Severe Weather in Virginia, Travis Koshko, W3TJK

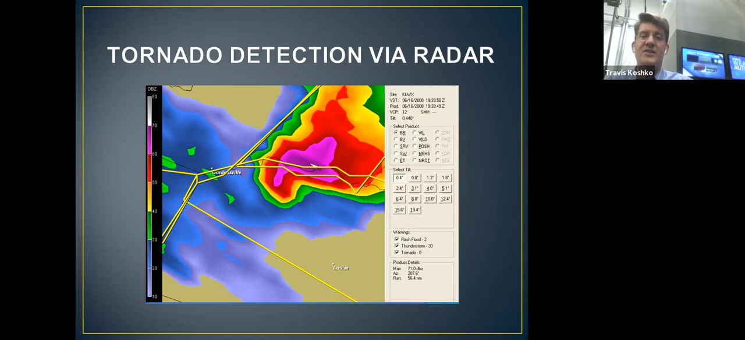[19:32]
that hey maybe this thunderstorm is a supercell and then it could produce a tornado with little or no warning and in this case this thunderstorm did produce a weak tornado outside fredericksburg but thankfully uh damage was minimal and nobody was killed so those are things that we look for and i'll show you even more now this is an image from 2003